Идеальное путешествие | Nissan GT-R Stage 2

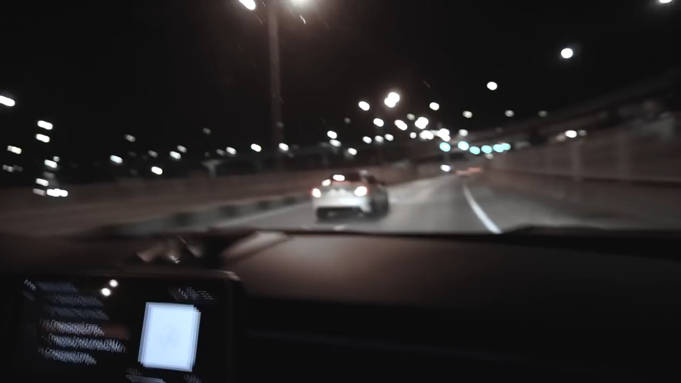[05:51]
Сашка прям в точку, конечно, выезжает. Стой, стой, поворот же, ё-моё, брат, боже, стой, стой, стой, стой. Адский, оставь ты эту цешку, я, брат, я тебя умоляю. Вот эти адлерские движения, шансов нет, брат, это 63-й. Да он, пожалуйста, тут поворот, ё-моё.